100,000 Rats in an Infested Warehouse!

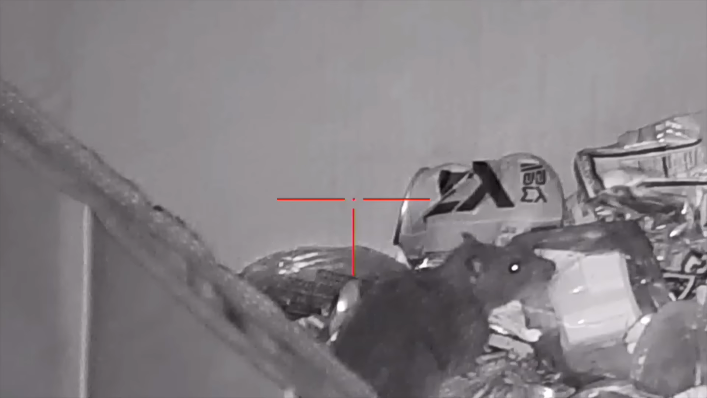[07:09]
with a 9 mil you can basically hit a rat anywhere so this guy got the old texas heart shot
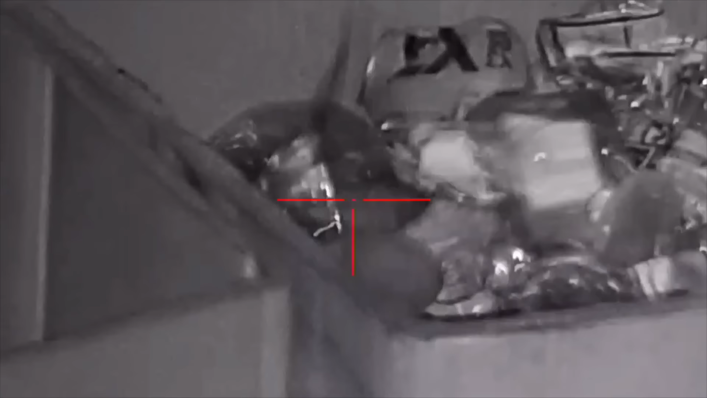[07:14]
and this one was a little bit more traditional for this channel right to the dome
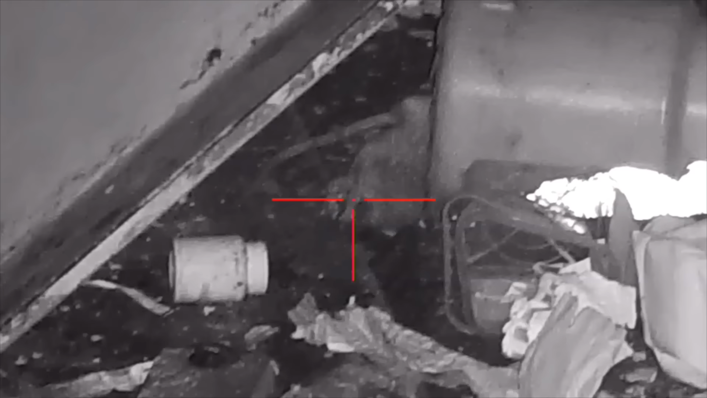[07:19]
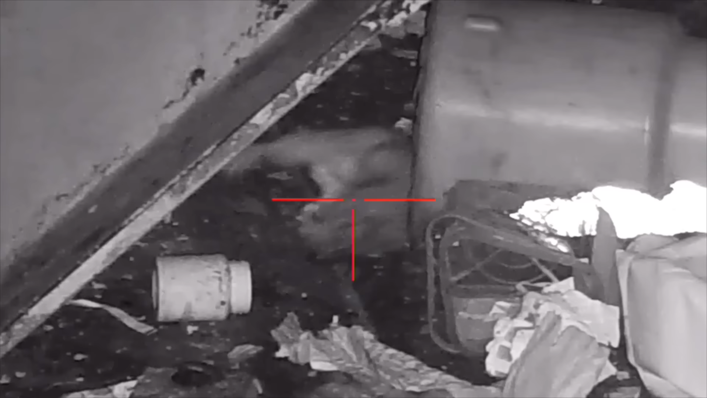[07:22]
to give my eyes a break from the night vision i actually swapped out and put another thor 5 on mine and just mag dumped
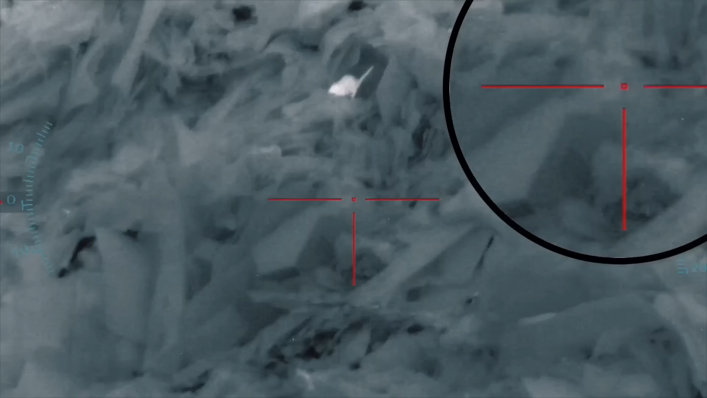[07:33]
into this trash pile and this is where the semi-auto leshy 2 platform really shines because without